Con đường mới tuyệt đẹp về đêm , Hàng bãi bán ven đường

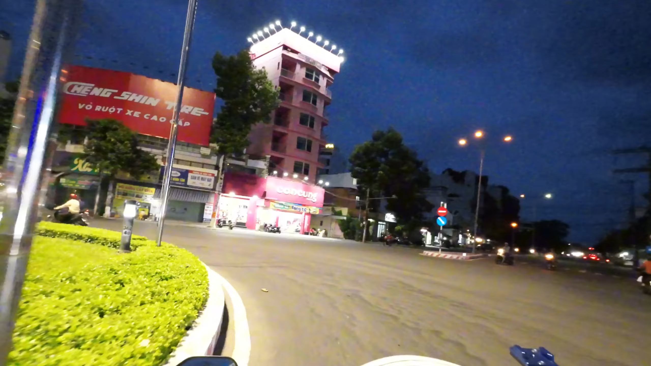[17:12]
Chúng ta sẽ rẽ về Nguyễn Đức Cảnh, chạy về hướng Hoàng Diệu nha quý vị nha. Ồ, đường đèn đường vẫn chưa bật quý vị nha, đường khá là tối luôn.
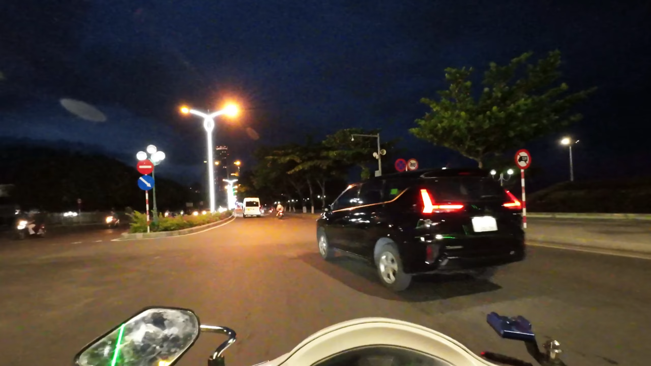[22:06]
không còn như cái những cái tháng hè nữa. Chúng ta đã ra đến đường Trần Phú quý vị, chạy về lại hướng trung tâm Nha Trang.
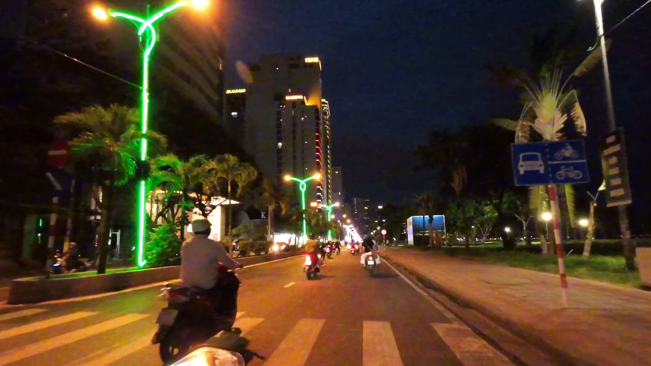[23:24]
Cao điểm á, quý vị biết là cái bãi đất trống chỗ khách sạn Anamanara ngày xưa này, cái bãi đây là xe ô tô đổ kín bưng luôn. Đó, cái chỗ này là cái nơi đổ xe ô tô đó quý vị, rất đông xe ô tô đổ vào cái thời điểm đó. Mà đi ngang đây là lúc nào cũng thấy xe ô tô đổ trong này hết. Mà còn bây giờ thì quý vị nhìn đi, trống trơn, chả có chiếc xe nào hết. Đó là một cái sự minh chứng rõ ràng, chúng ta thấy là lượng khách nội trong nước giảm rất nhiều. Đó, lượng khách nội địa, khách du lịch nội trong nước mình đã giảm rất nhiều quý vị nha.